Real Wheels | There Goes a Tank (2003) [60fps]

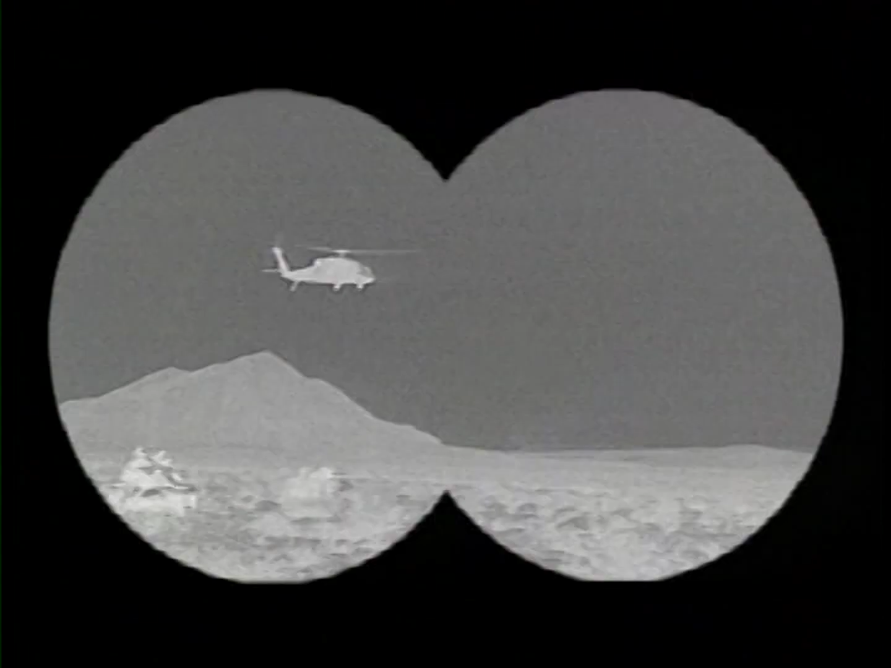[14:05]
So if you've got night vision goggles on, you don't have to have your headlights on. You can see everything, even though it's dark. Oh, this Humvee's really cool.